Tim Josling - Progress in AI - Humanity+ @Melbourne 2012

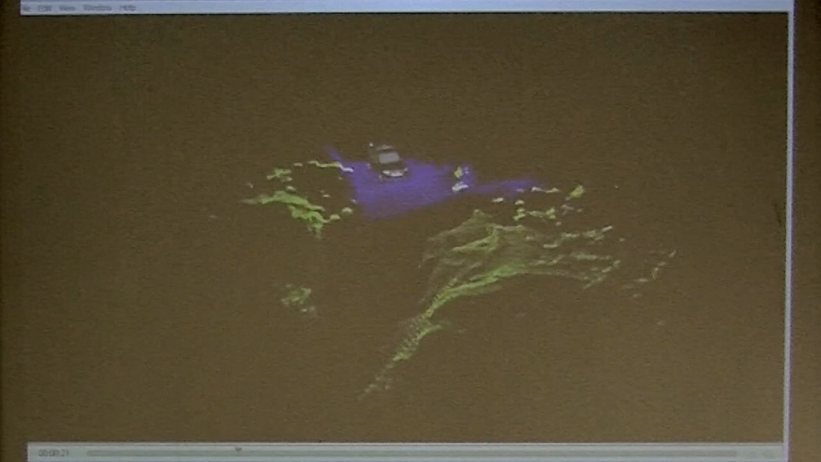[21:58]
and so it came down to speed. Now what he's doing here is, he's showing that with the laser range finders, he can see the road, but only one or two car lengths ahead.
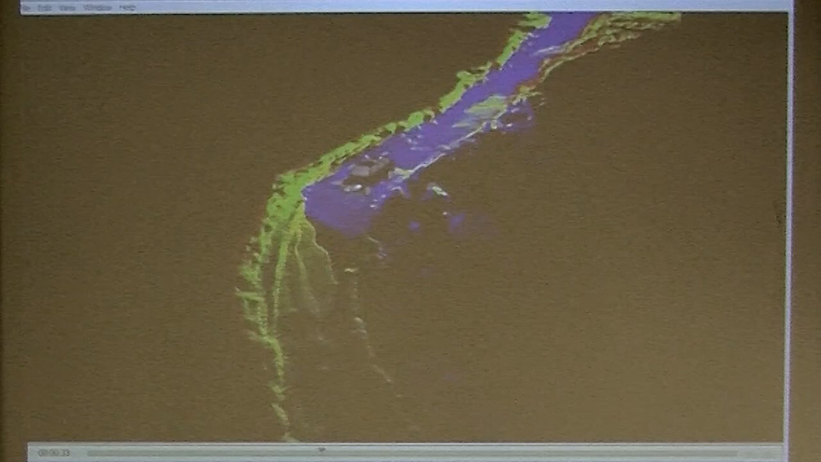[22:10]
So it's not enough forward visibility to go fast. Because, you know, obviously if you're going to see two or three car lengths ahead, you have to be able to stop in that distance and that constrains your speed.
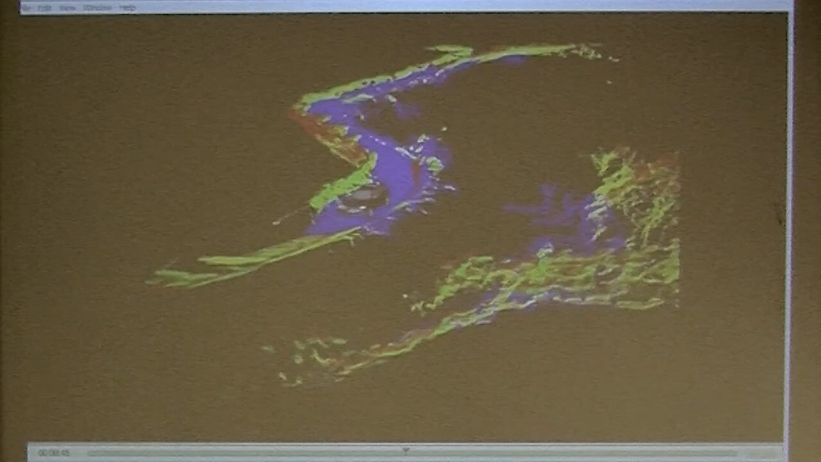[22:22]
So what they did was they melded that with the visual system and said, well look,
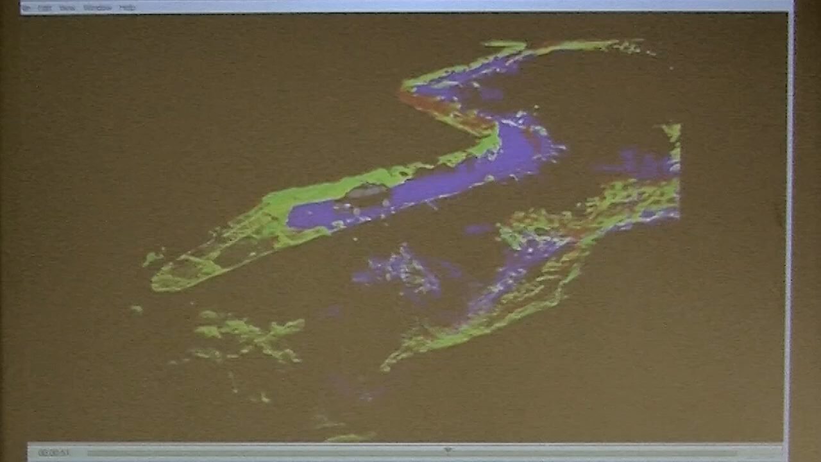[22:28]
the laser says this part of the surface is flat and it's road.